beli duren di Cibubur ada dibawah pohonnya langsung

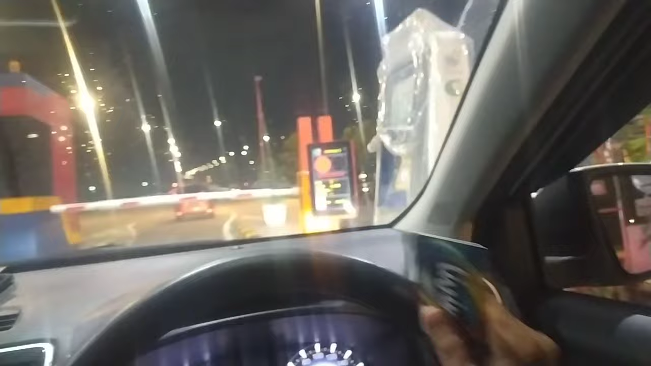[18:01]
Tahu nih gerbang tol mana nih? Aduh.
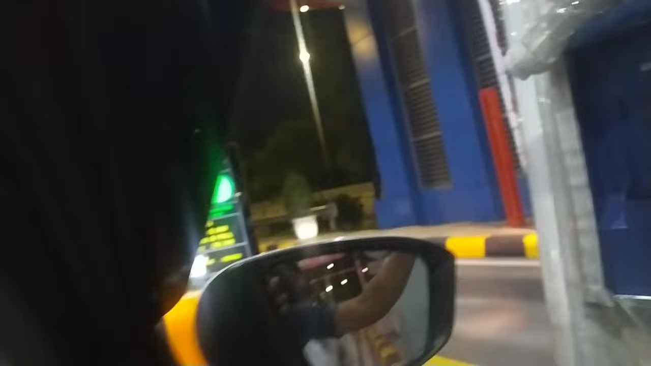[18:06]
Hah? Nggak ada petugas lagi. Jam berapa nih? 6:30.
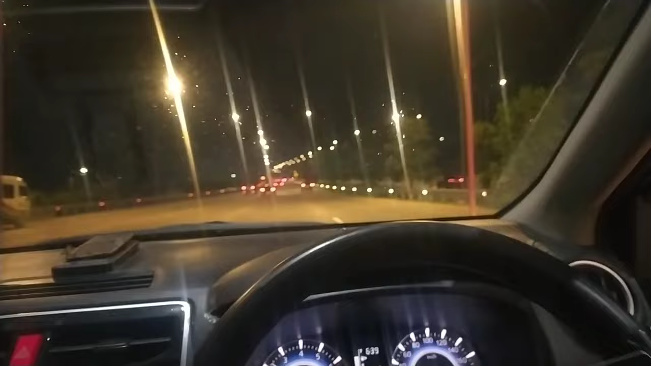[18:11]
Mau isa. Jakarta kan ini arahnya? Iya, tadi kan kiri.
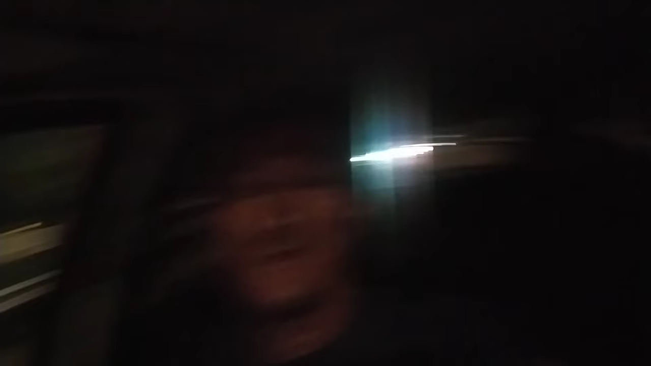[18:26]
Bismillahirrahmanirrahim. Oh iya, ini panah. Iya, Jakarta. Lewat kan.
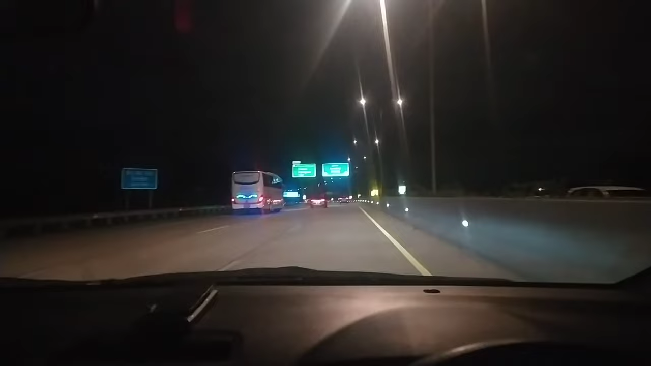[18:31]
Serpong loh. Lurus terus ini arahnya, Pamulang. Pamulang.